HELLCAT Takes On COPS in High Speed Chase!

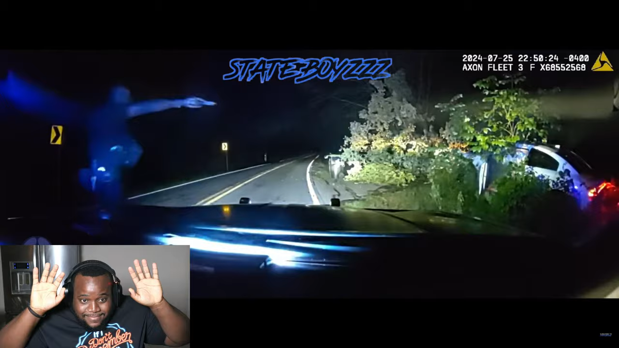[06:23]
Get on the goddamn ground. Get on your stomach. Get on your stomach. Put your hands behind your back. Commands. Put your hands behind your back. You move, I'm gonna get my dog to bite you.